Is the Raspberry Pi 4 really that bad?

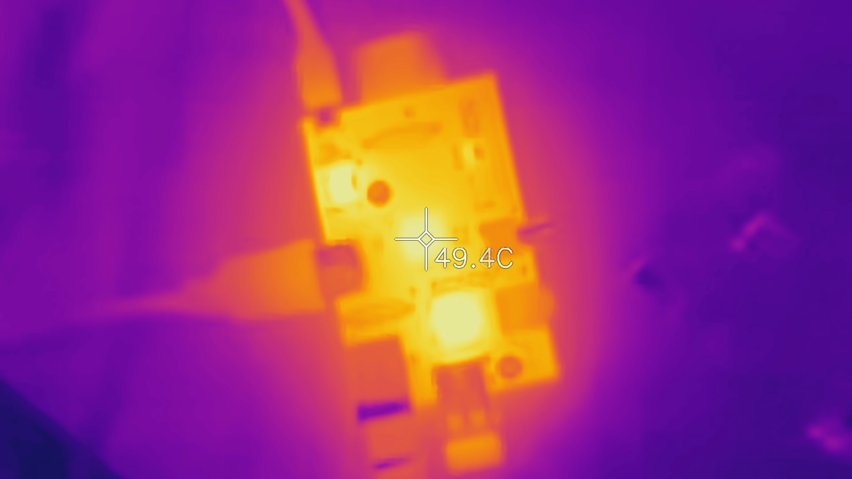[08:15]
On screen: spot 49.4°C
you know, no matter what you do with them,
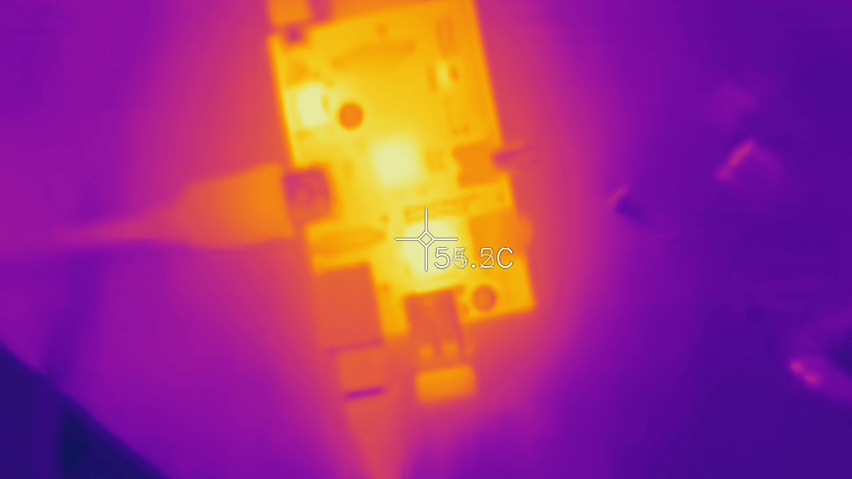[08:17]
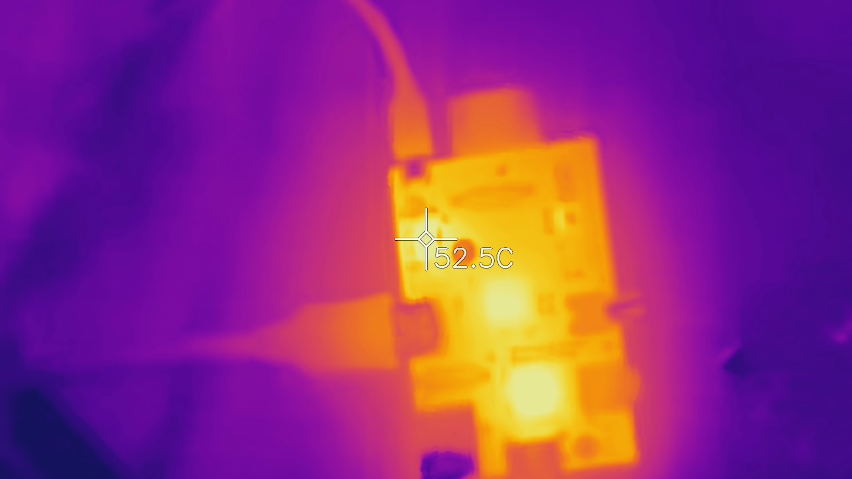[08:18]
On screen: spot 52.5°C
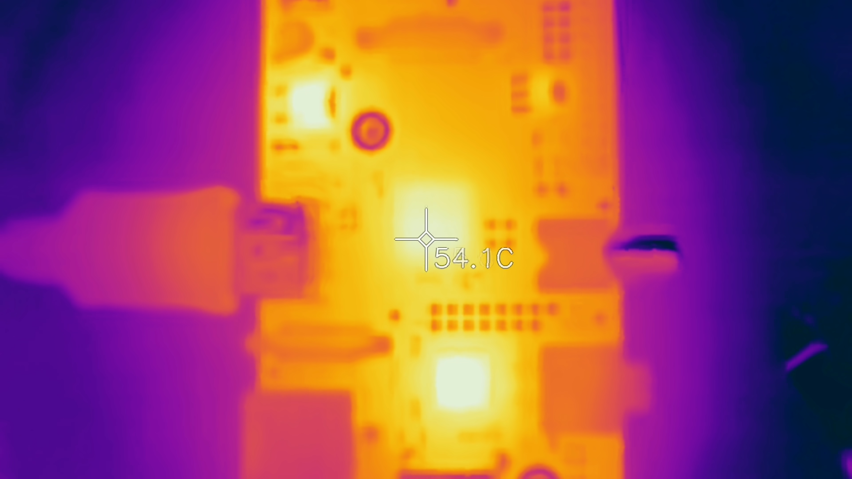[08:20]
On screen: spot 54.1°C
they all hover around 50 degrees or 55 if you actually put a stress test on it, but this thing doesn't really heat up at all,
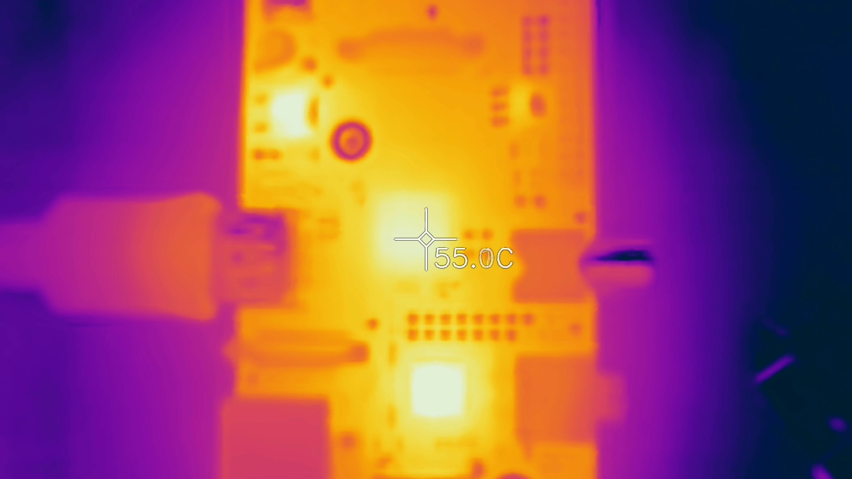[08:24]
On screen: spot 55.0°C
50 degrees with no heatsink is fine, and this thing does definitely not need a heatsink.
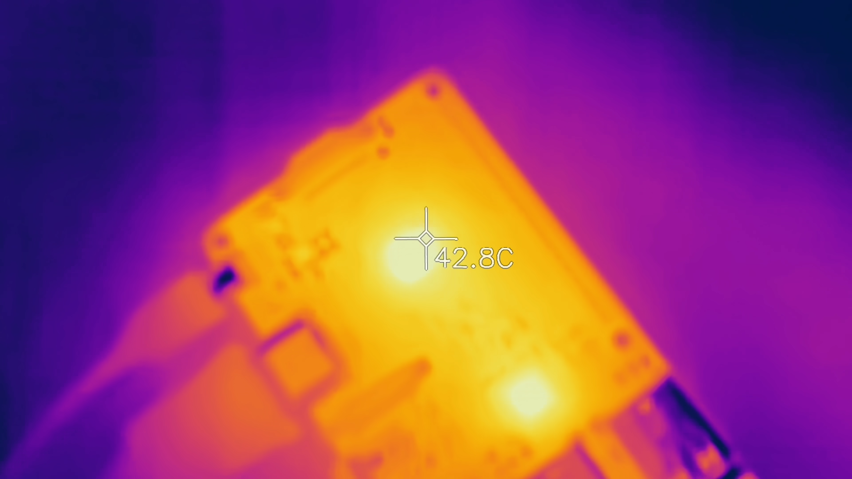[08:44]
On screen: spot 42.8°C
it only heats up to 45 degrees when idle, when printing, it hovers around 50 degrees again, and when I'm running a 4-core stress test on it,
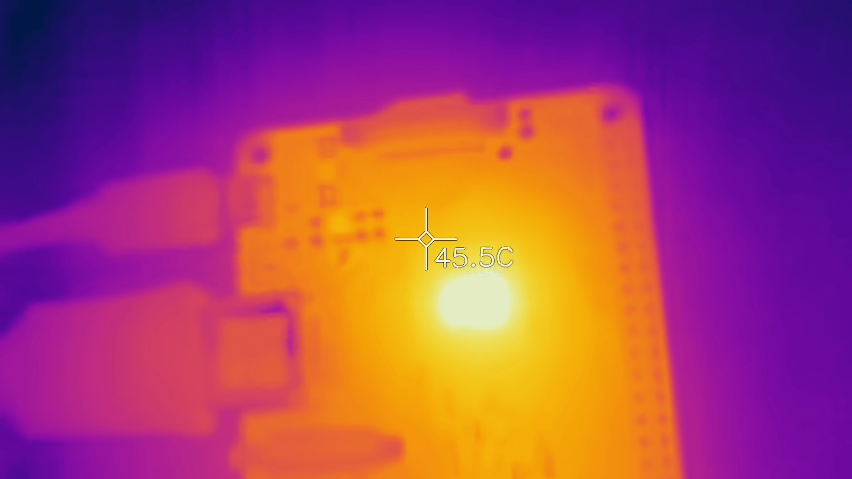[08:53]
On screen: spot 45.5°C
it heats up to only 67 degrees on the CPU.
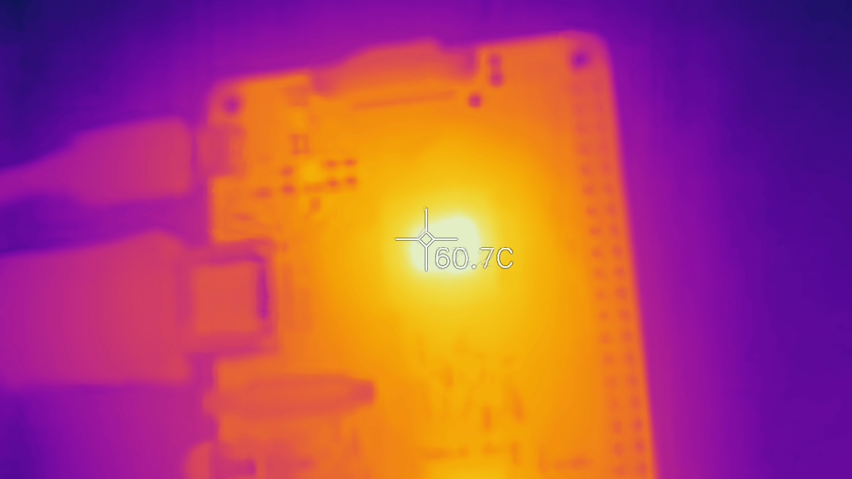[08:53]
On screen: spot 60.7°C
And lastly, the Raspberry Pi 4, this one does have that metal heat spreader over the CPU,
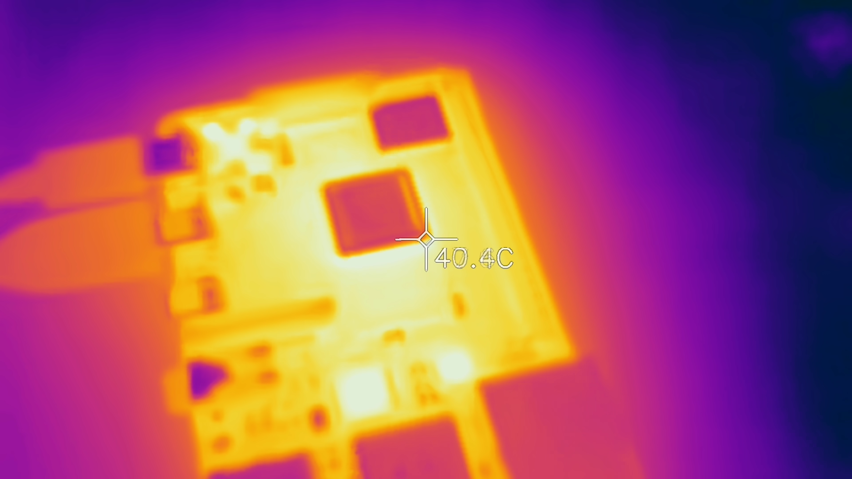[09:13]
On screen: spot 40.4°C
I just grabbed a piece of black electrical tape, which has a really good emissivity for that thermal camera, and I used that to measure the CPU temps.
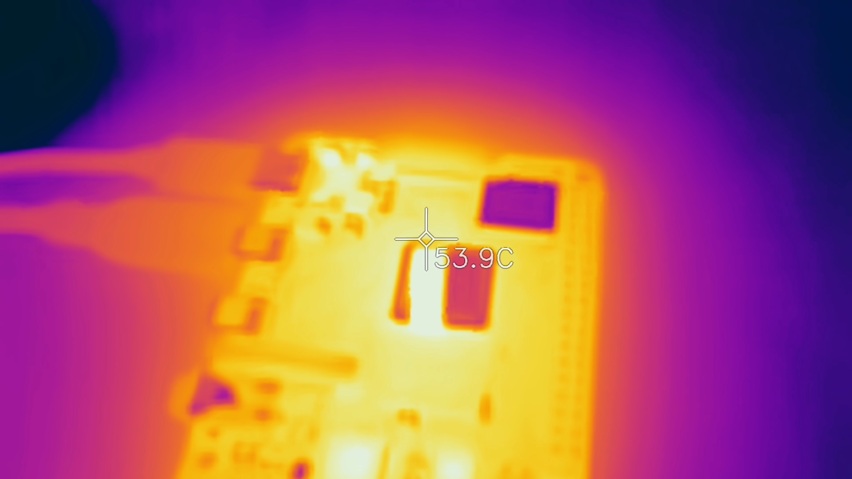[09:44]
On screen: spot 53.9°C
But yes, as expected, the Raspberry Pi 4 does run a good bit hotter, it runs at 62 degrees on the CPU when idle, so that's the hottest one of the bunch so far.
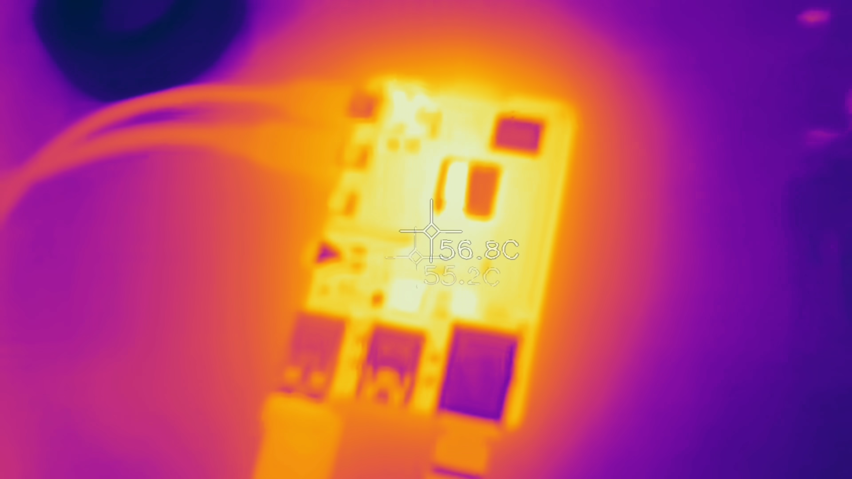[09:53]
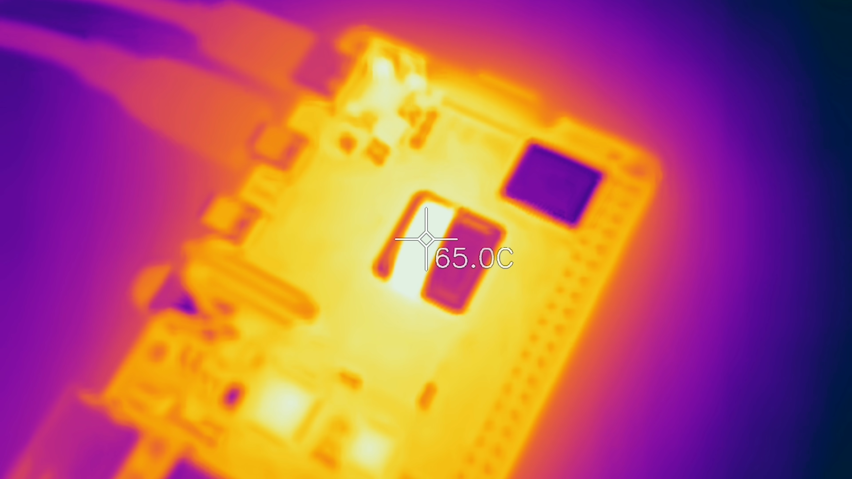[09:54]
On screen: spot 65.0°C
When printing, it bumps up to 65 degrees, which is not a lot, so that low temperature increase tells us that it's not actually spending a lot of its resources on supplying G-code to the printer, but when I'm actually running a stress test on this Pi 4 on all four cores, it does heat up to 83 degrees Celsius surface temperature and, yes, it does throttle.
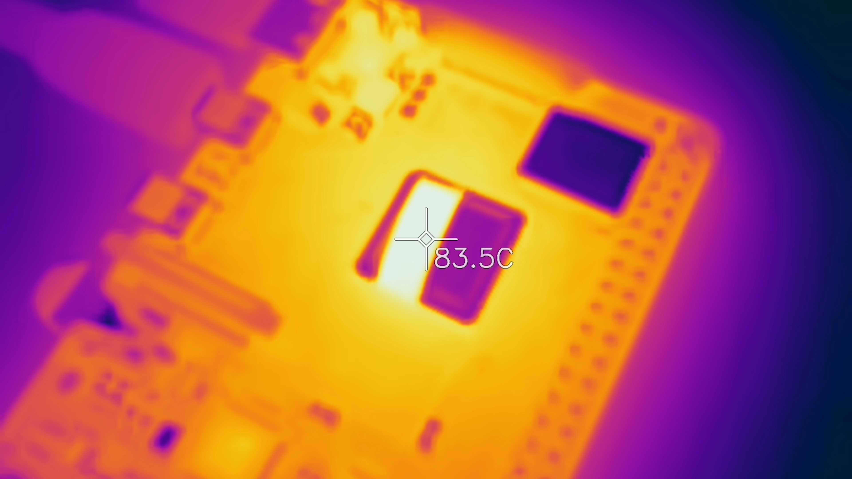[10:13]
On screen: spot 83.5°C
But again, that is a synthetic load, which loads the CPU cores more than they usually would, and I've not seen throttling in real use,